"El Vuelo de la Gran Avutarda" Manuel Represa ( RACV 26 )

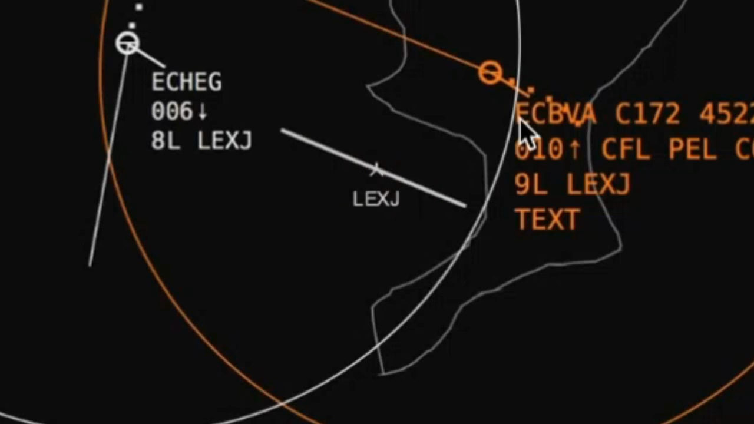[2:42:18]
Luego no sé si puedes borrar igual esos nombres, que igual para que no se vean.
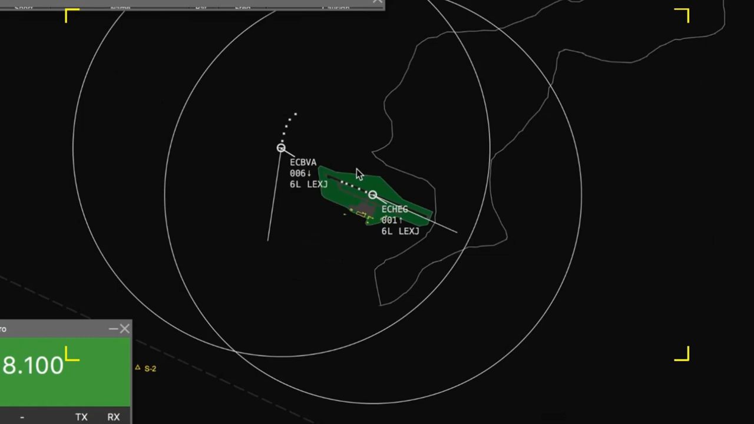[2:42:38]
Lo acabo de hacer zoom, ¿vale? Que estaría en punto Whisky 2 y ese ya le estaba comunicando para que volviese al campo.
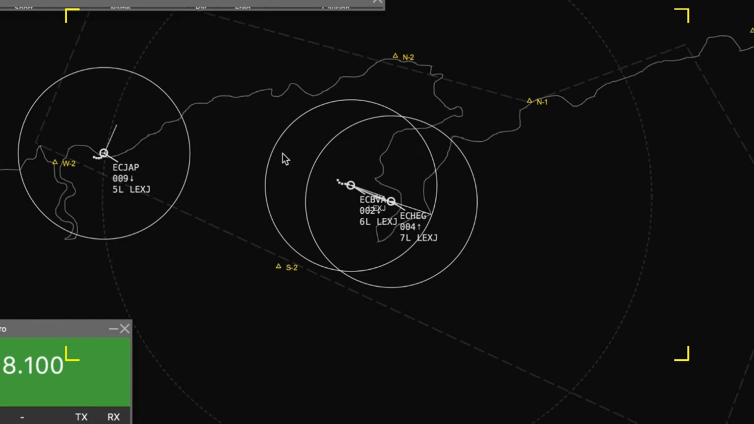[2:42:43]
Veis que está ahí haciendo órbitas, estaba, no sé si su maniobra era un fallo motor, pues le iba a decir que viniese otra vez al campo.
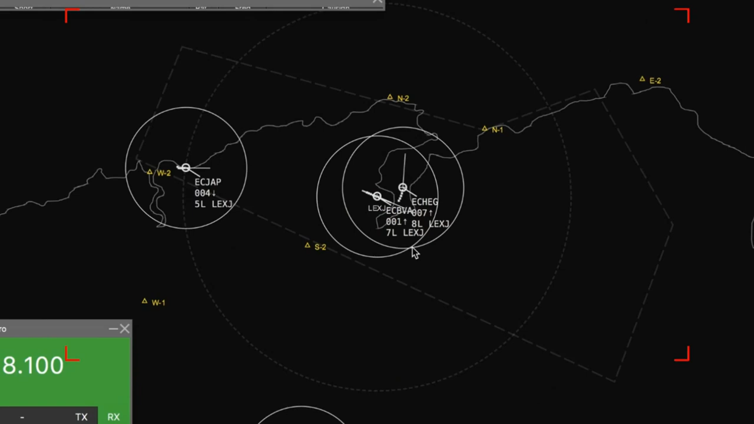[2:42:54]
Y abajo, en Sierra 1, tenemos, ya están las dos naves haciendo las últimas tomas. Sí, pero se veía que en Sierra 1 tenías aquí a alguien... Ahora, sí. Luego creo que se va a poner otra vez el zoom para que se vea.
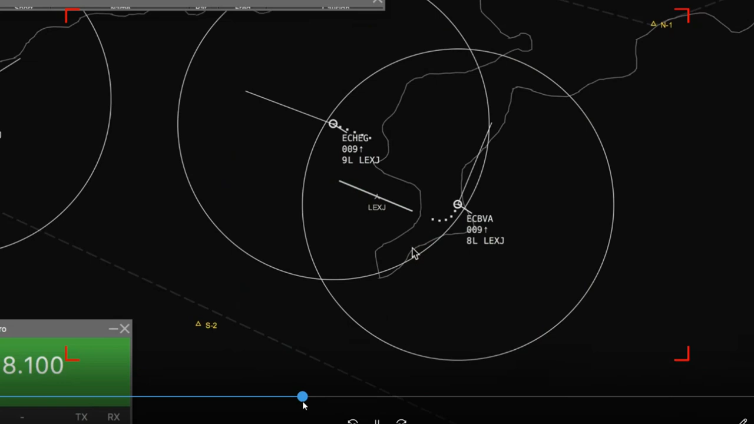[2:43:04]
Vale. Sí. Luego abajo, pues tenemos en Sierra 1 otra nave que estaba haciendo sus maniobras y volvía.